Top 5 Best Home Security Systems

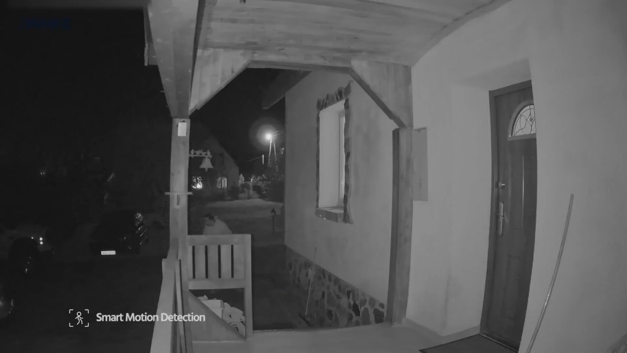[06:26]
Smart motion detection is a standout feature of this security camera system. It has AI motion detection 2.0, which includes human and vehicle detection, line crossing, and region entrance detection.